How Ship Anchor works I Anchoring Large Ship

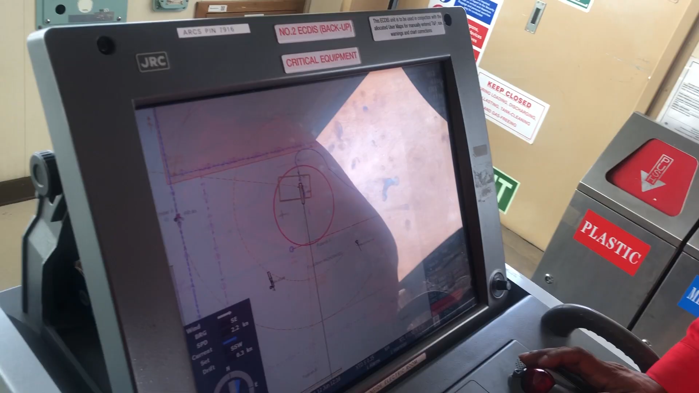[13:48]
Check the position regularly by manual as well as electronic means to
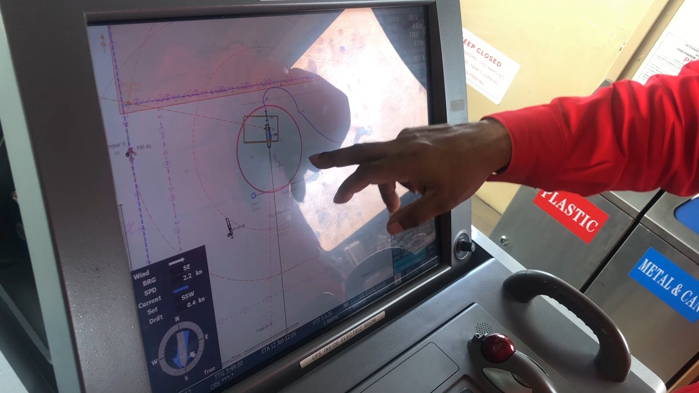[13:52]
confirm that ship is within swinging circle at all times and not dragging.
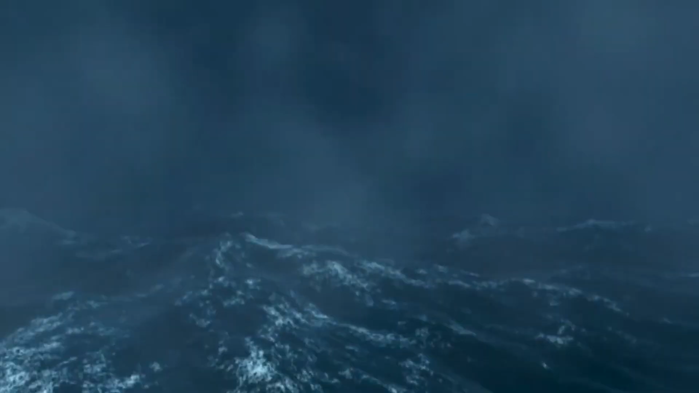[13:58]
Keeping anchor in rough weather is extremely
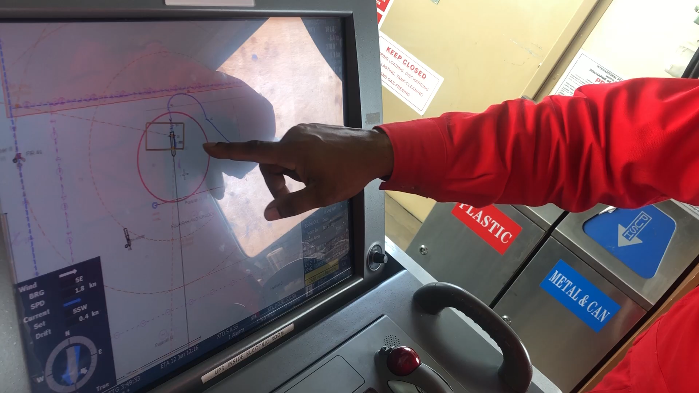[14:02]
challenging and thus weather should be monitored at all times.
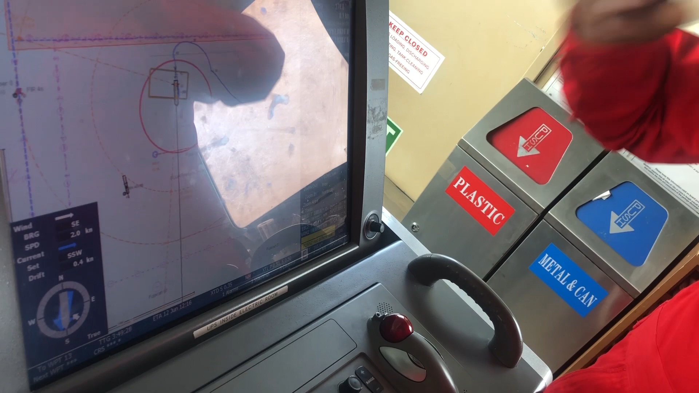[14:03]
Mistakes often result in grounding or collisions.